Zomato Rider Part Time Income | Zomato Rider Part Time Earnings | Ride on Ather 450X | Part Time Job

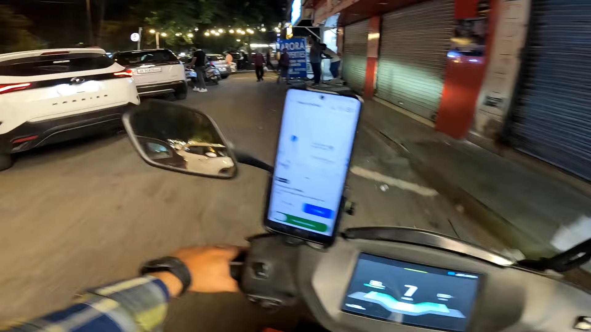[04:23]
मात्र 22 रुपये का ऑर्डर है यार, रमेश नगर से रमेश नगर ही।
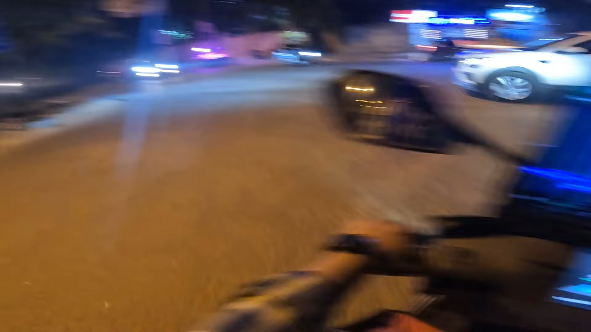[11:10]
इतना उबड़ खाबड़ ना भाई साहब, इतने खड्डे, मेरी बैंड बच चुकी है पिछवाड़े की भैया।